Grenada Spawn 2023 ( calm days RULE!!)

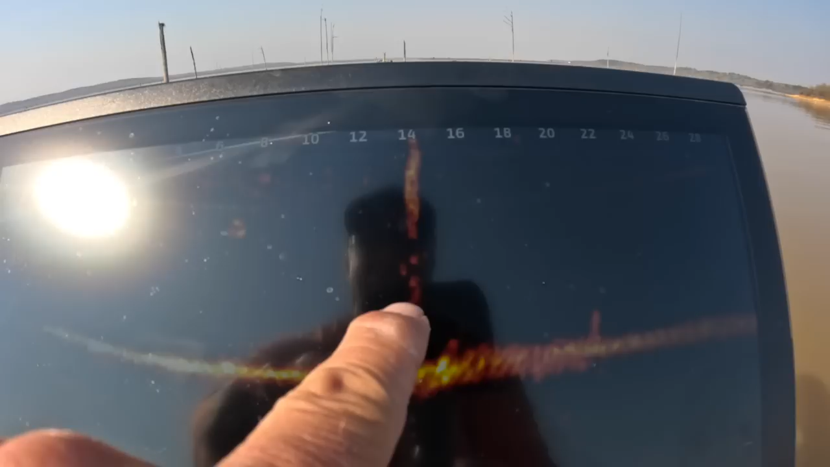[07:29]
And, uh, here, we'll, uh, they were just showing their bodies really nice there a second ago.
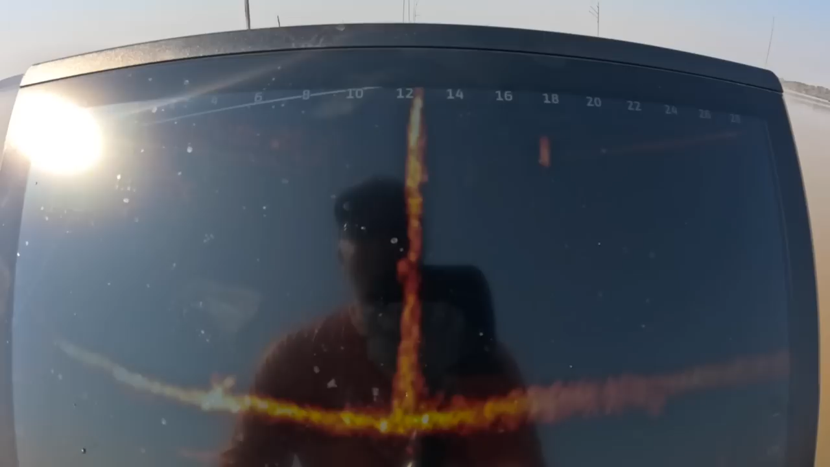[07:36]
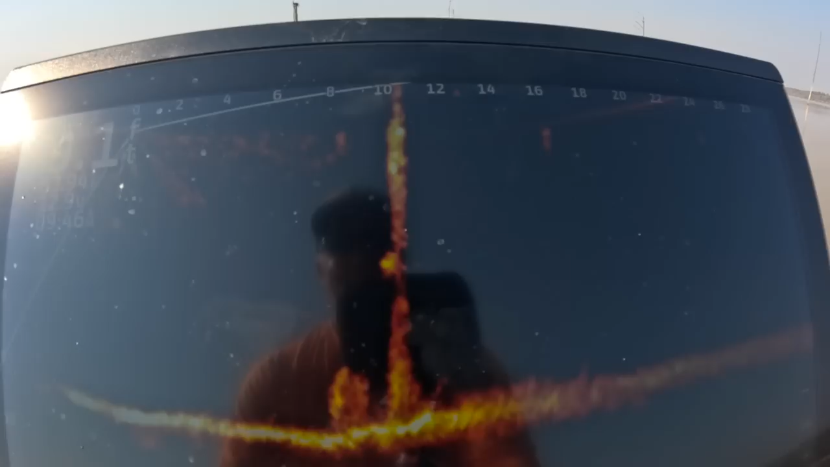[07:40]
Maybe one big fish right there.
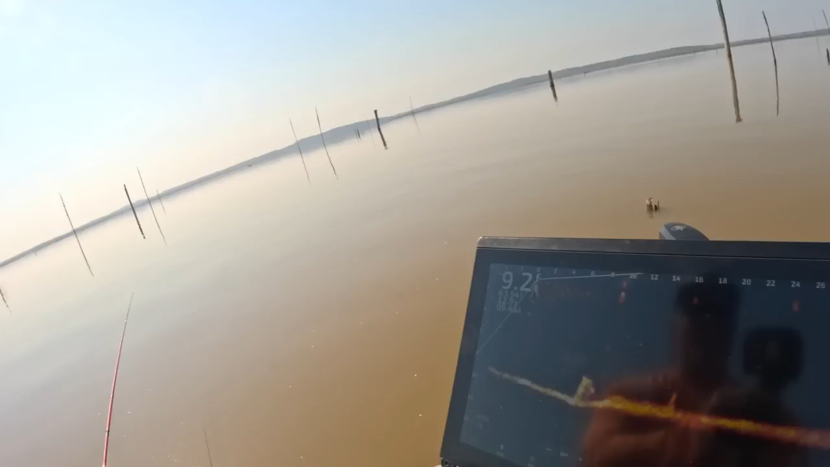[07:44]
That's the fish we're going to try to catch. All right. We're going to try to catch that fish right there.